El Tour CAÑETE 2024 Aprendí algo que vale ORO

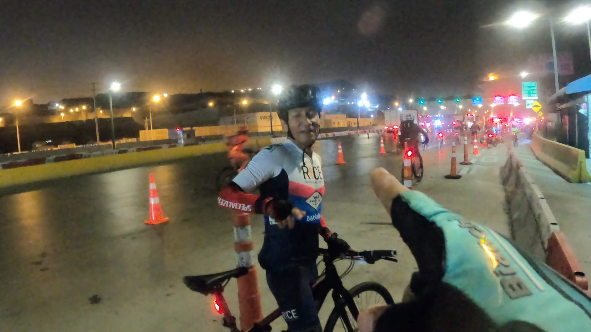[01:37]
Así es, señores. Ciclistas en la vía. Con cuidado. Prevenir antes de lamentar. Claro, ve. Ahí nos vemos en la ruta.